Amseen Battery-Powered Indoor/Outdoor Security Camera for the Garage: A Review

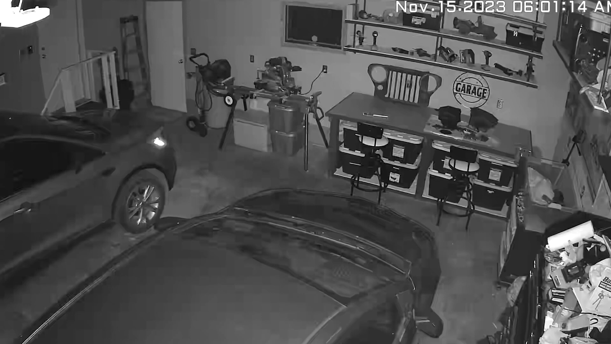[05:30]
It's a nice function that you can record and save directly to your photo album on your phone. And I like that feature.